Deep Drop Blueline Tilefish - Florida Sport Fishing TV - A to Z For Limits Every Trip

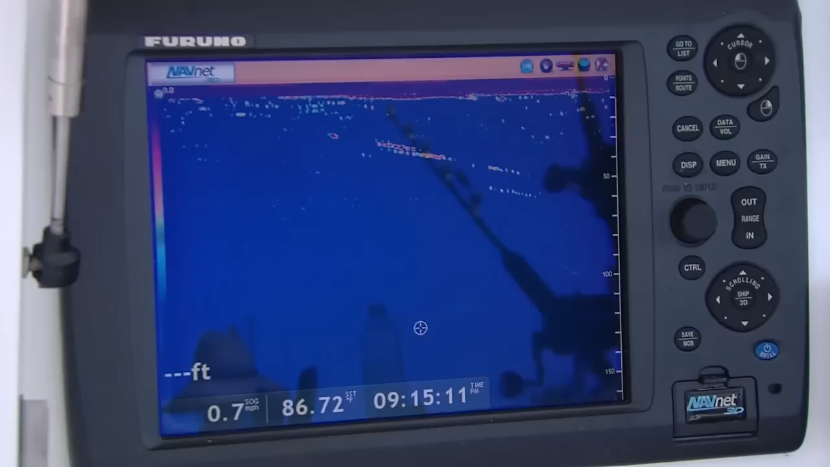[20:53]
If we troll or drift over a wreck or maybe we're drifting and I see a pocket of blackfin tuna deep in the water column,
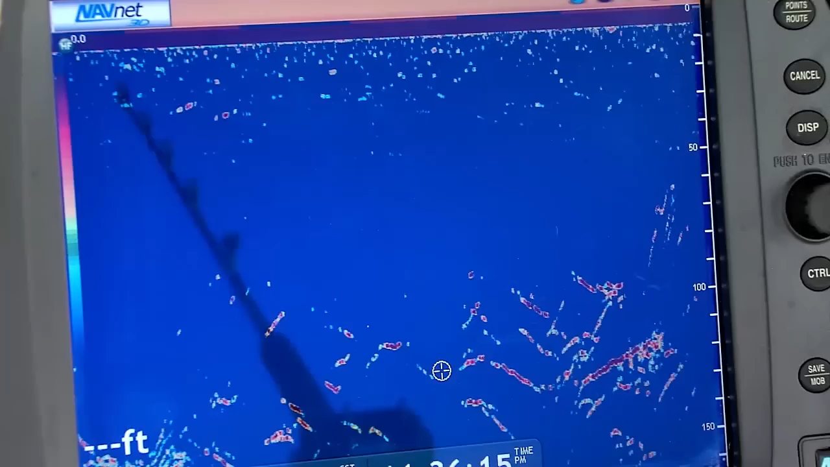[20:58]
I can grab that vertical jigging rod, get that jig deep below the surface, work it back up,